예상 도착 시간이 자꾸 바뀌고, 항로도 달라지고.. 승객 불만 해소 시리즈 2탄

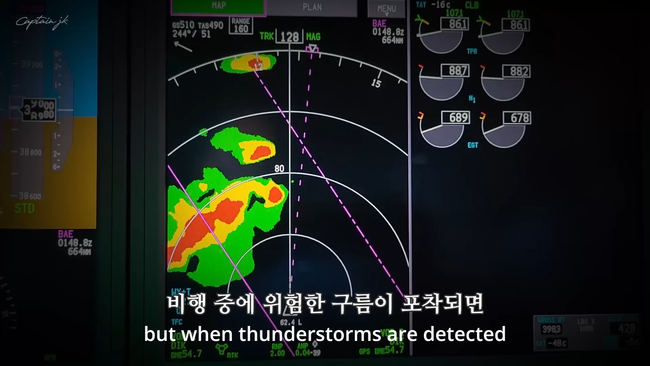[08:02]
하지만 비행 중에 위험한 구름이 포착되면 조종사는 많게는 100만 이상 그러니까 잠시만요 한 180km 이상을 우회하기도 합니다. 또한 구불구불한 항로에서 가능하다면